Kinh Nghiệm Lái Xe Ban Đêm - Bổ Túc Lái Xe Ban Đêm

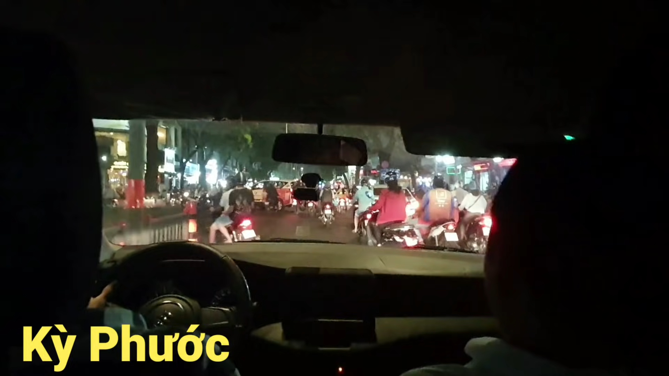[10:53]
Buổi tối em thấy không, rõ ràng cái tầm hình mình sẽ bị hạn chế đi rất là nhiều. Giống như những cái biển chỉ dẫn, những cái biển cầu vượt. Đúng, nhả từ từ, không có gấp. Rồi bấm cái cài nó. Rồi nhẹ ga lên số. Những cái biển chỉ dẫn, những cái biển cầu vượt thì mình cũng sẽ hạn chế đi, mình thấy được những cái dòng chữ hay gì đó nó cũng hạn chế á. Bây giờ khi buổi tối trước khi mình đi đâu, mình phải lên sẵn cái quỹ đạo mình đi đi.